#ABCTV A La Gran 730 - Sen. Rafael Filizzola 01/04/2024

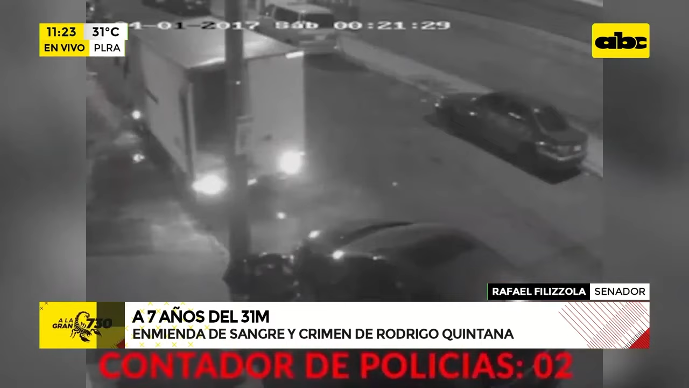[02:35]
Pablo, vos estabas diciendo recién que... Ahí viene la disparada.